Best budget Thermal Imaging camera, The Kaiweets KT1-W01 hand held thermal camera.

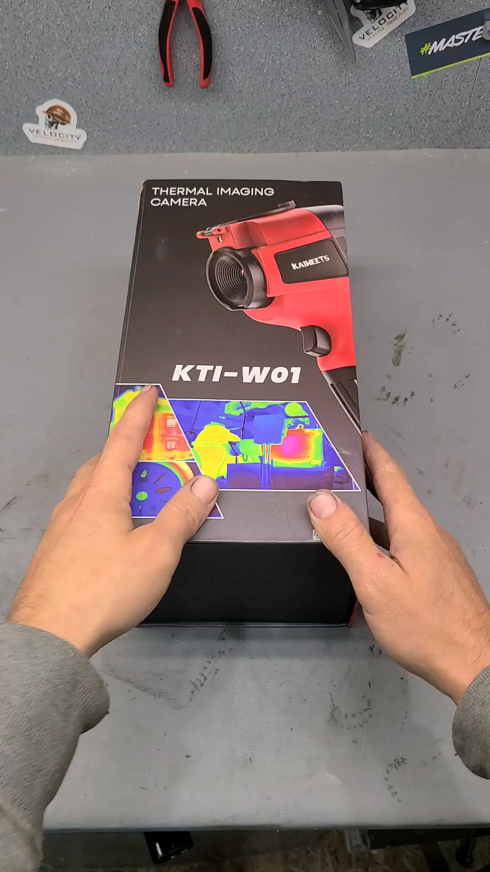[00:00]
well folks welcome back today we have a new tool this here is the
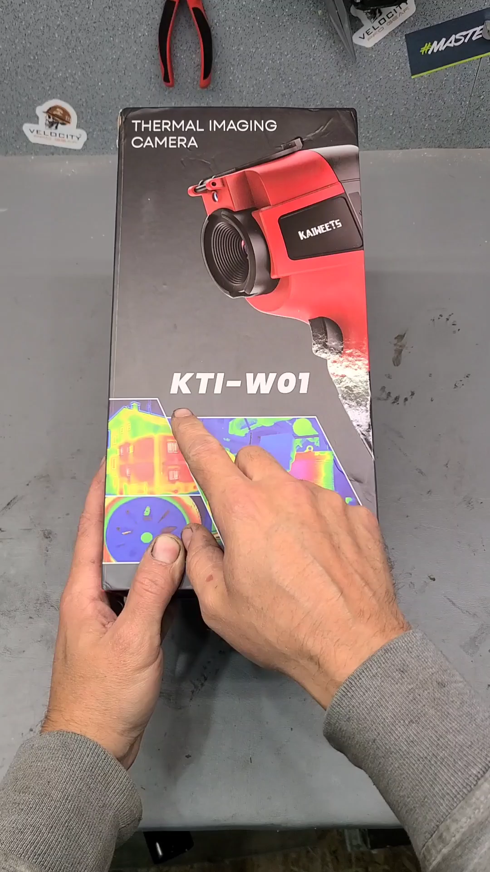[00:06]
kti w01 kawitz thermal imaging camera
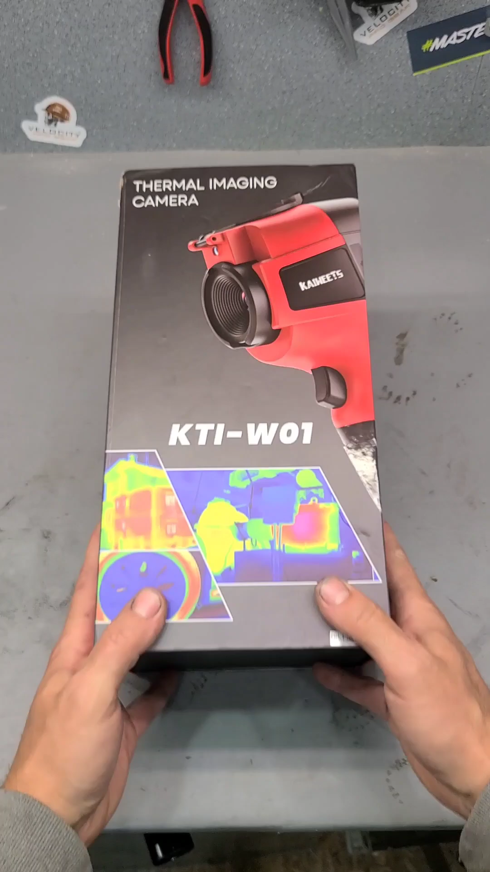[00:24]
you can see from this box this one is a little more industrial so let's not actually waste
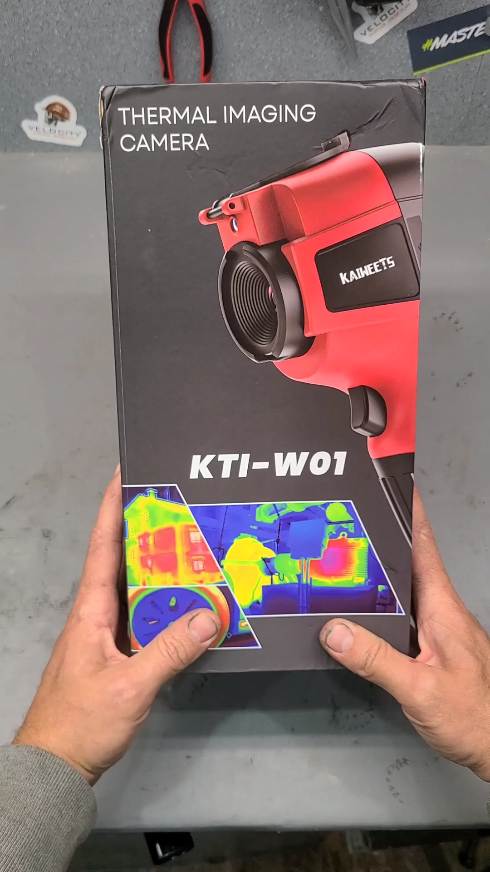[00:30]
any time let's just get this out of the box have a little look at it
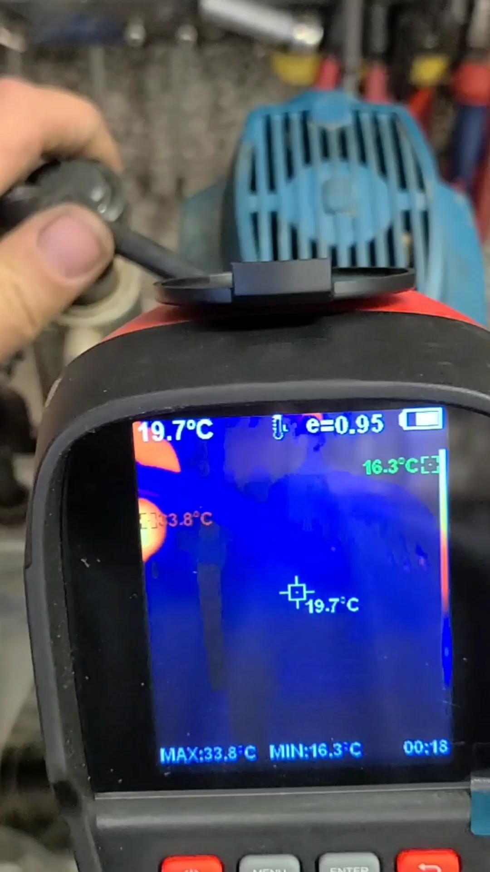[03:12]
On screen: spot 19.7°C, max 33.8°C, min 16.3°C
Look at that, straight away, look how hot that bearing is,
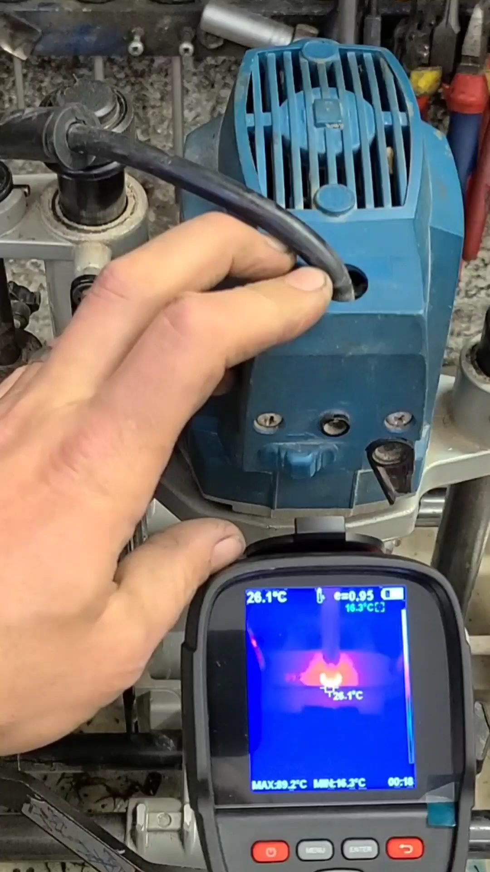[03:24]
On screen: spot 26.1°C, min 16.3°C
it's already up it, 78 degrees.
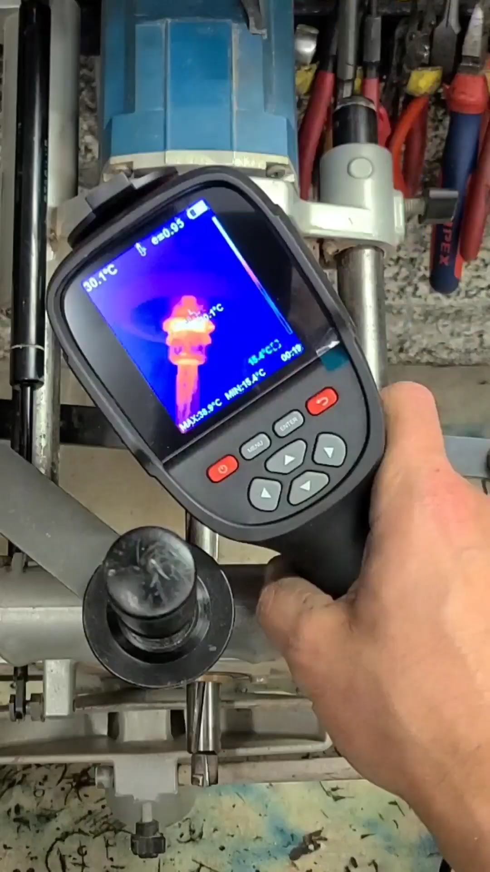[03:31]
On screen: spot 30.1°C
Right, bearings it is,
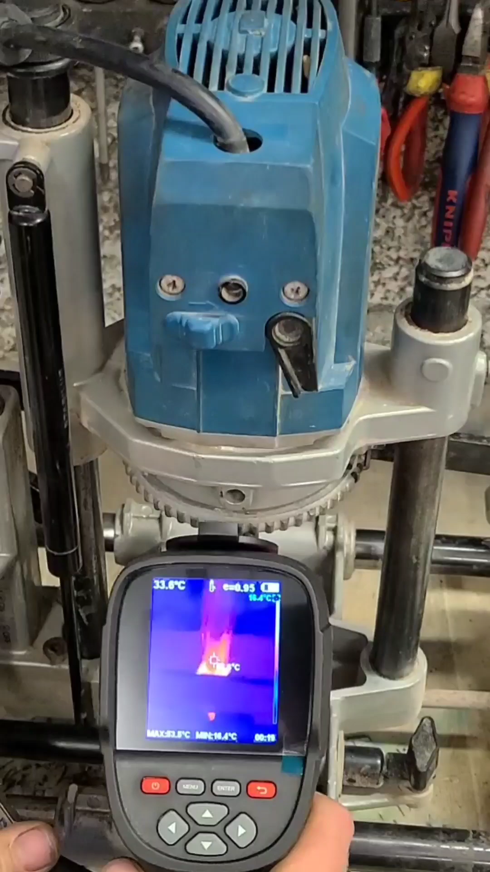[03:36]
that's crazy there, that's turning free, doesn't sound bad and it's not hot to the touch,
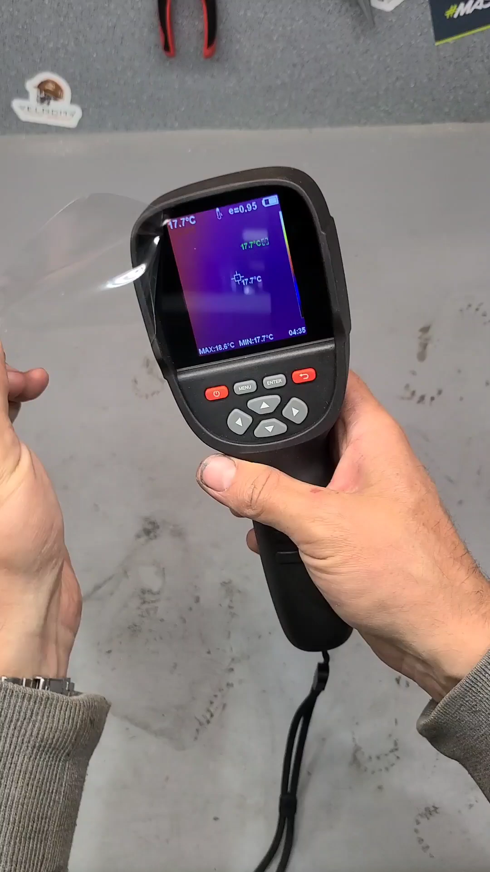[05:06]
On screen: spot 17.7°C, max 18.6°C, min 17.7°C
The resolution on this is 256 by 192, so same as these here.
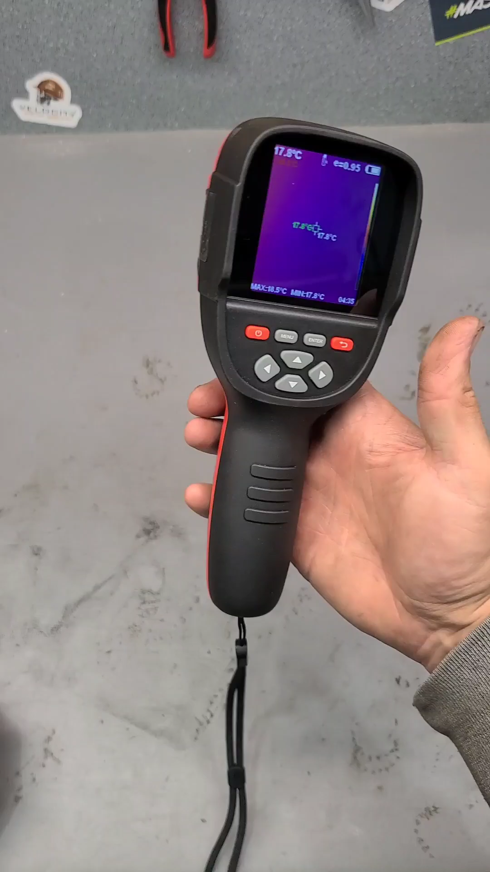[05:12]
The frame rate, 25 hertz, also the same as these here too. A little bit slow for a camera, but for a thermal imaging camera, it's more than enough. It's also a rechargeable unit, so it has a 3.5 milliamp battery inside, what gives you about six to eight hours runtime of this year, so more than enough to do a full day's work with it.
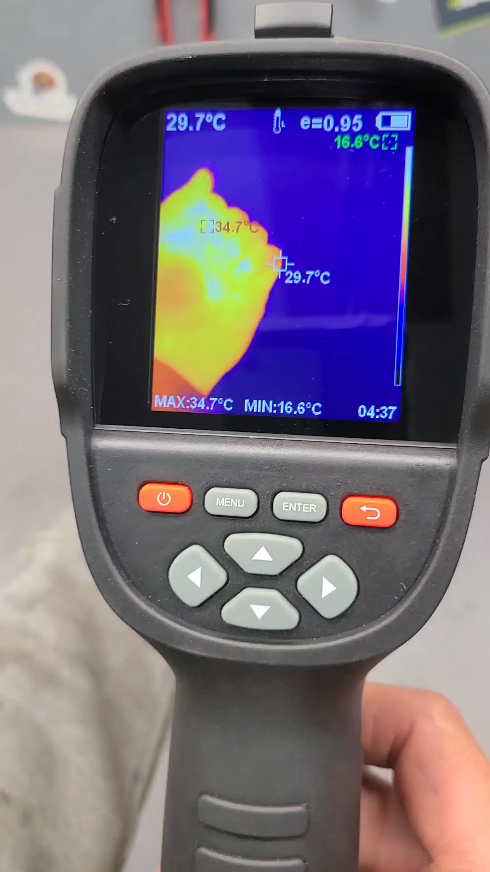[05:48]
On screen: spot 29.7°C, max 34.7°C, min 16.6°C
So the actual range on this goes from about minus 20 degrees Celsius to 550 degrees Celsius,
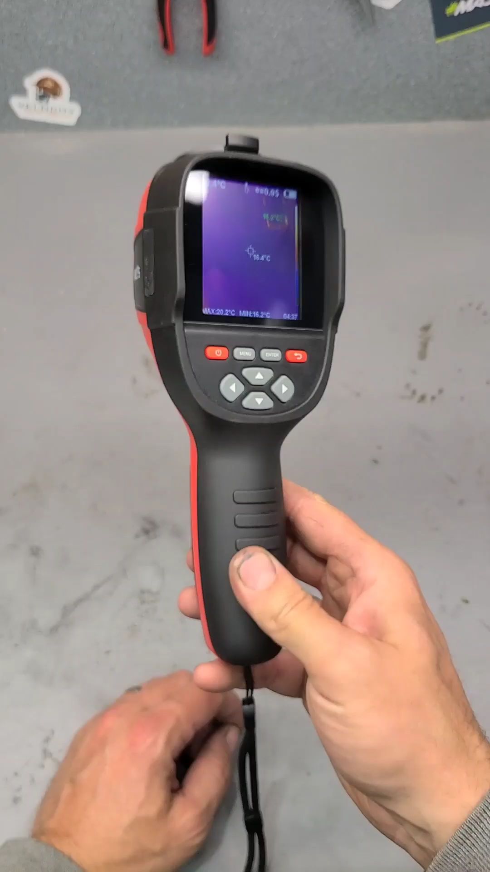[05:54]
so a big range on it, and the accuracy you're looking at plus or minus two degrees Celsius,
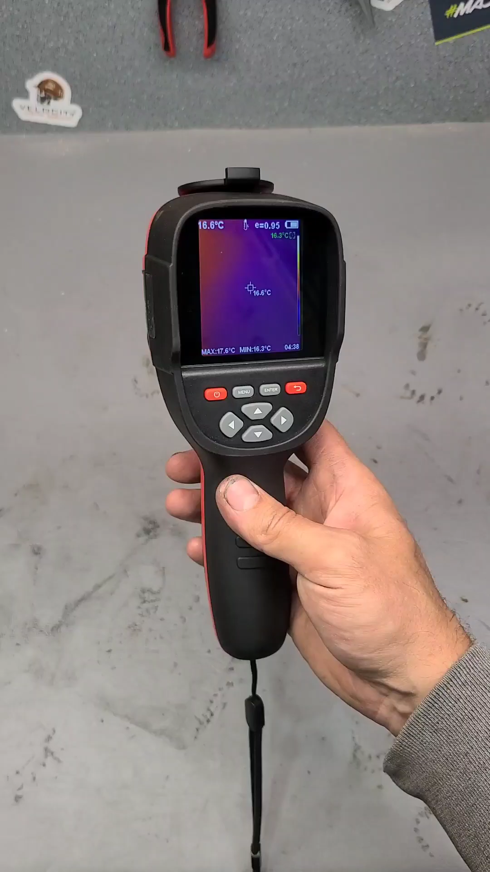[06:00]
On screen: spot 16.6°C, max 17.6°C, min 16.3°C
so more than enough for actual a work environment. Now the controls here, very easy to use, the trigger on the front is for actually capturing pictures, so when we click, it takes a picture,
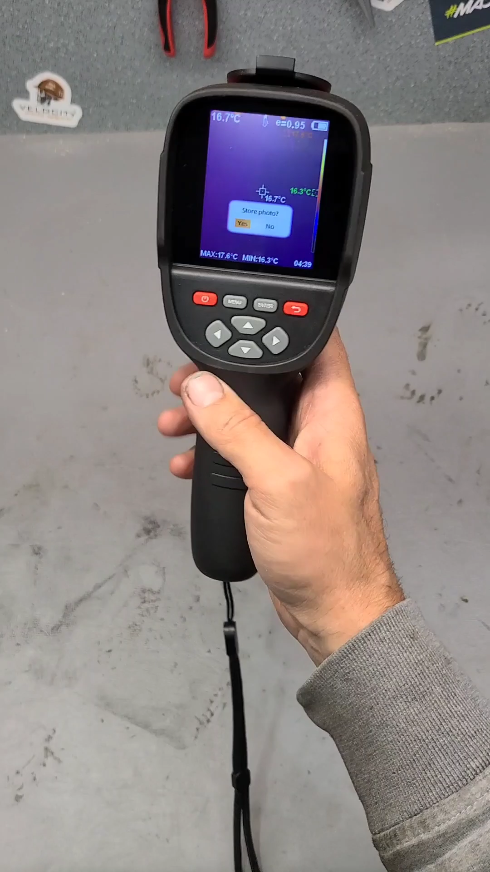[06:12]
On screen: min 16.3°C
you either save, enter, or you can't slide of it.
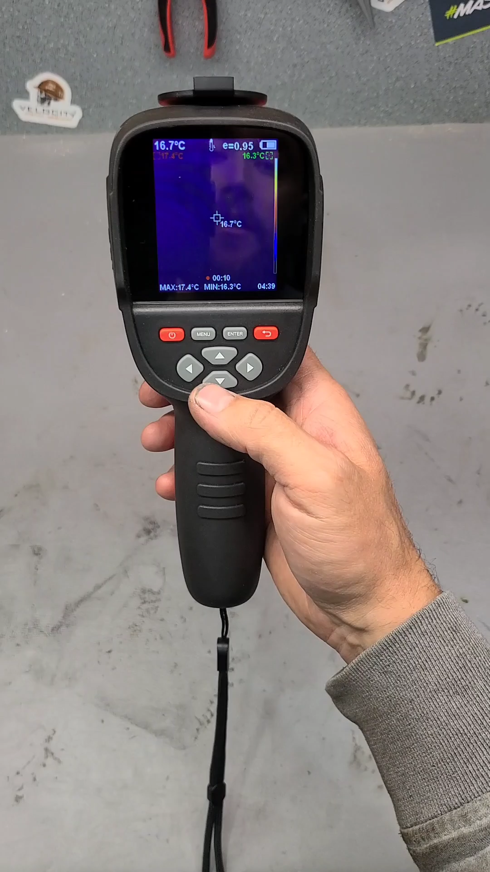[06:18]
On screen: spot 16.7°C, max 17.4°C, min 16.3°C
It has a 32 gig memory, internal memory, built into this, so you can store plenty of images and videos on this, and transfer to your computer, via a micro USB slot there, which is also used for charging as well.
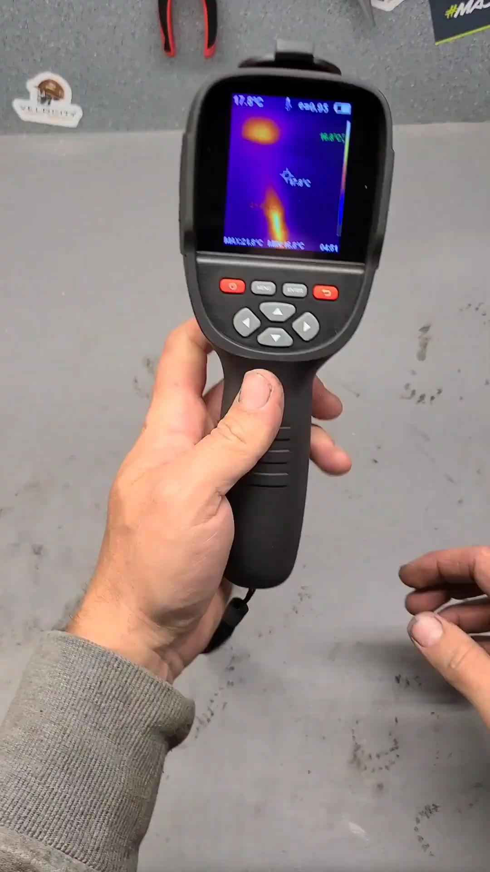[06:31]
It's actually quite a good Wii unit, to be quite honest. It's practical, easy to use, and you're just not as worried about it as the likes of these here.